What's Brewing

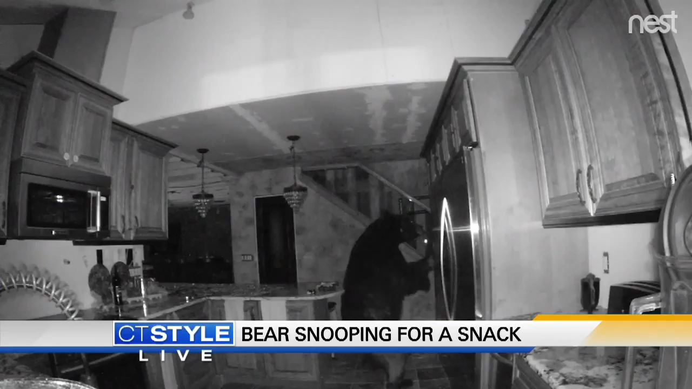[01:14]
A 375-pound bear broke into a home in Colorado and then rummaged through the kitchen. Maybe he forgot his kitchen aid or something. And then he, look, he's going into the fridge. Guy is smart. The bear was in the house for five hours and the homeowner didn't even know the bear was there. Didn't hear someone going through her kitchen? I guess not. A sound sleeper there. Probably for the best of crazy stuff, huh?